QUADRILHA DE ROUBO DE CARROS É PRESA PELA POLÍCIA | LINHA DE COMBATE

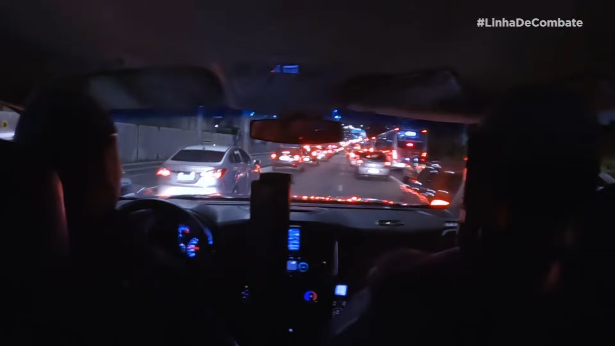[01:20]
Em segundos, o flagrante. Olha, para! Para!
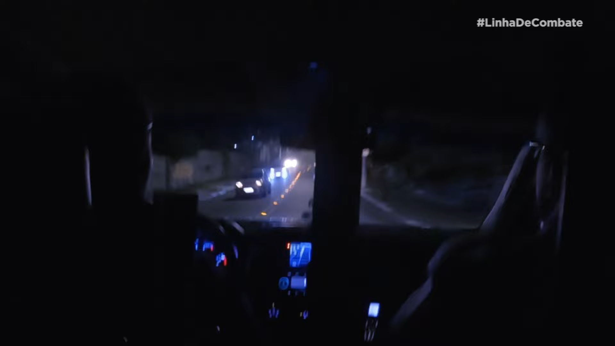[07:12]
Nas ruas do bairro, o trânsito melhora e eles ficam atentos ao veículo furtado.